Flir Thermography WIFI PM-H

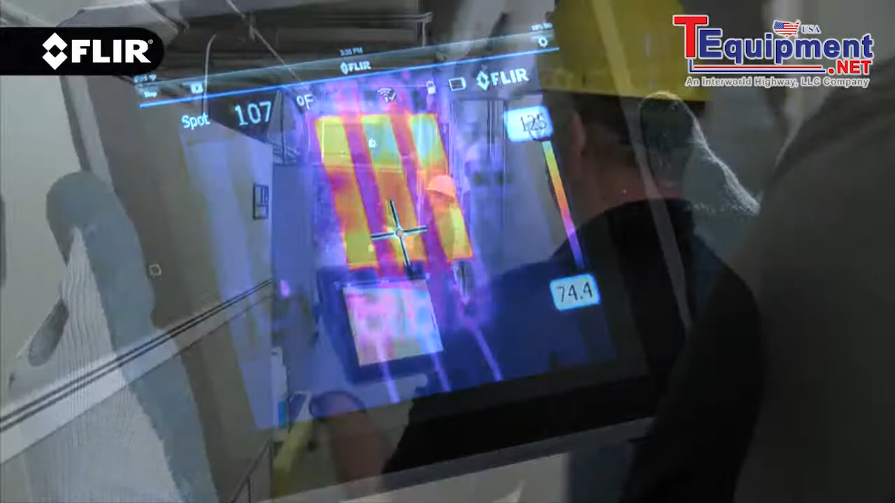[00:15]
On screen: spot 107°F
Stream live video so they can monitor what you're seeing from a convenient distance.
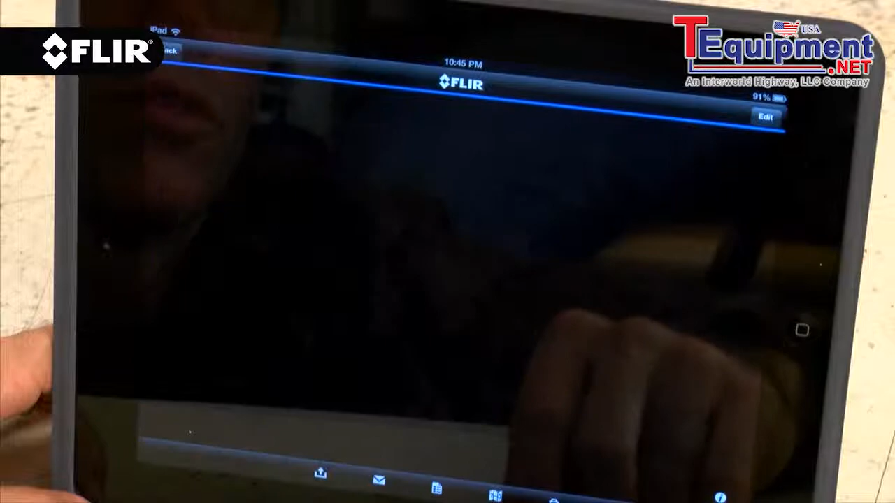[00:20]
Import and analyze images on-site. Generate simple reports and share them immediately from the field.
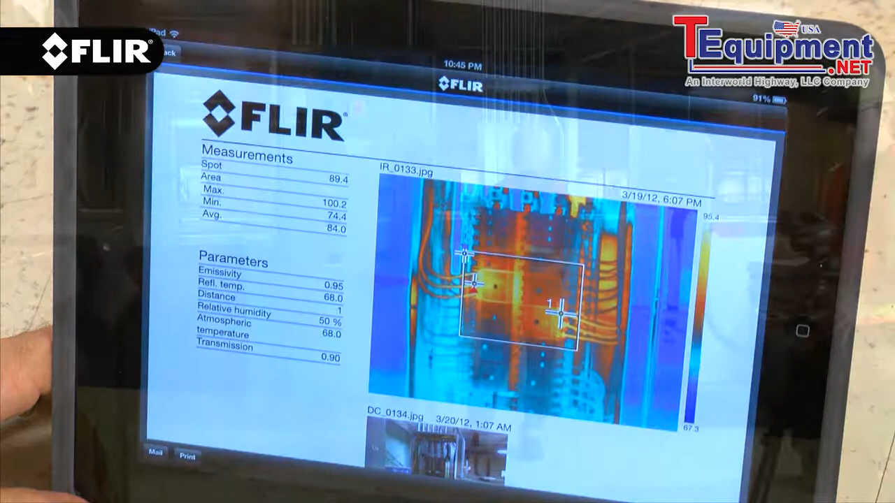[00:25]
And with a T-Series camera, the app even allows you to take remote control of its key functions
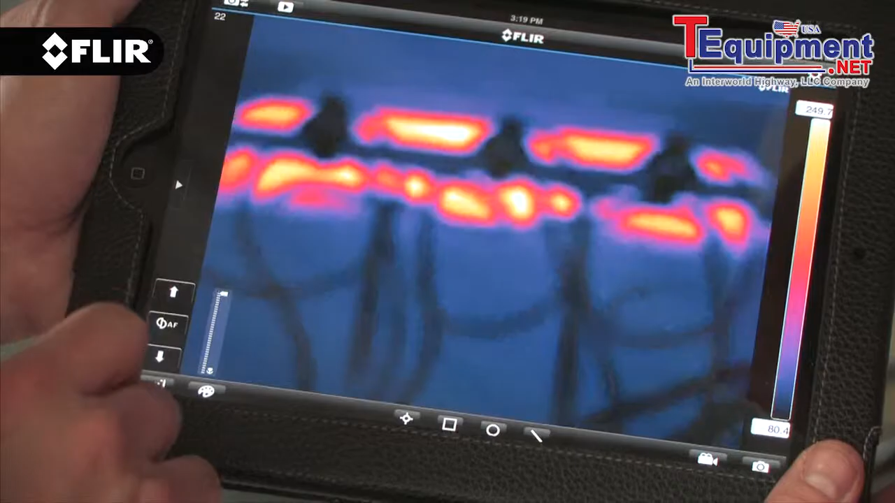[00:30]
when you need
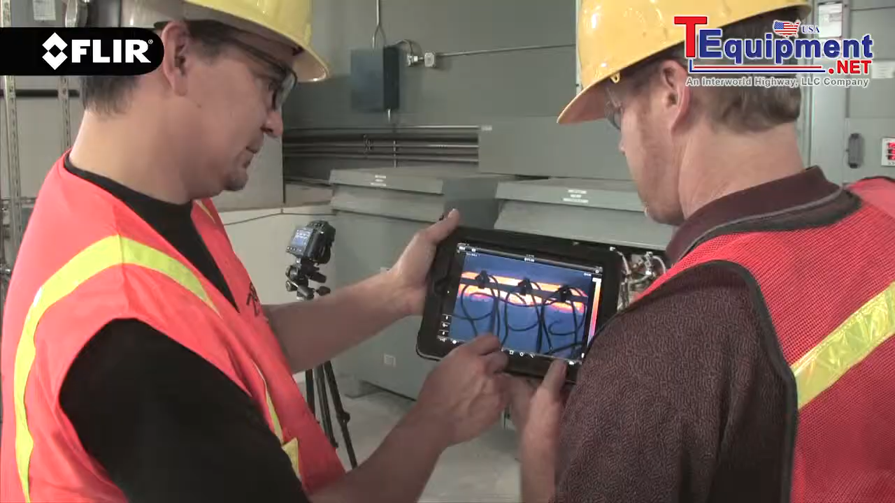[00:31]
to step away from the camera for safety reasons or long time span thermal inspections.